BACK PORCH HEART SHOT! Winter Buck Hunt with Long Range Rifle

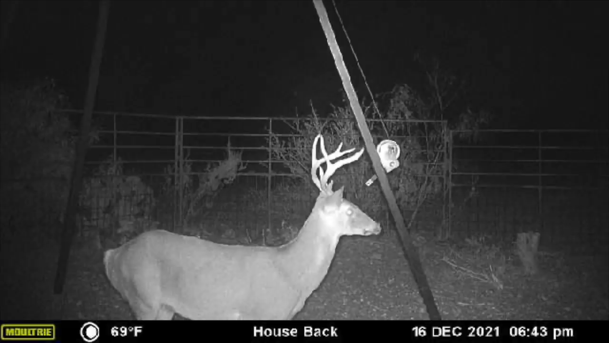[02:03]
And he's coming right behind the house. He's, he's been here the last two mornings. So we're sitting here in the evening and there's another deer that is probably one of the biggest deer I've ever seen out here.
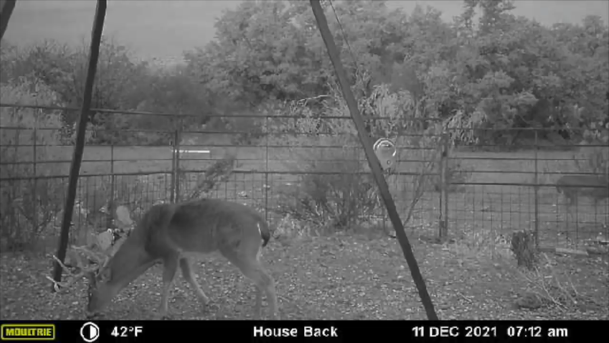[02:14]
That is every once in a while he'll come. He's a big old 10 point. Some other guys, mullet man included that were trying to hunt this deer last time.